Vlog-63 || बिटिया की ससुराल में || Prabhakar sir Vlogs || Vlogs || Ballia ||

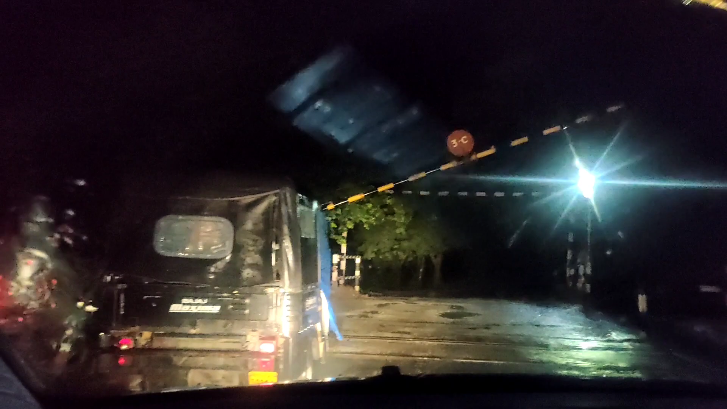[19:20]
और एक उधर से ऊंचा उधर से नीचे, कमाल हो गया भाई। देखिए देखिए ये तो टेम्पो ने हमसे आगे जंग जीत ली, और वो देखिए पॉलीथीन पहने हुए एकदम निकलते भागते चले गए,